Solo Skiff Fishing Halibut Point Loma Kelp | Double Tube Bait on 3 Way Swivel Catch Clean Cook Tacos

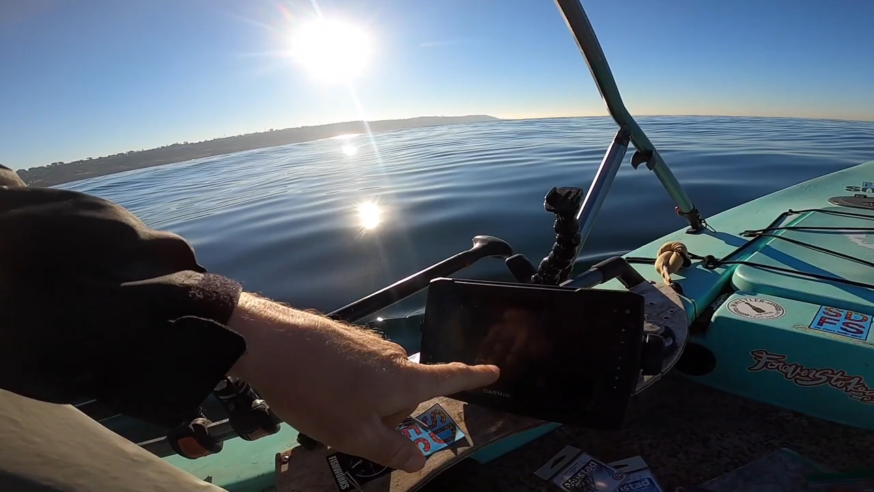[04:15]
I'm seeing a couple marks down low. So we'll see what's going on here. Let's get it. There it is.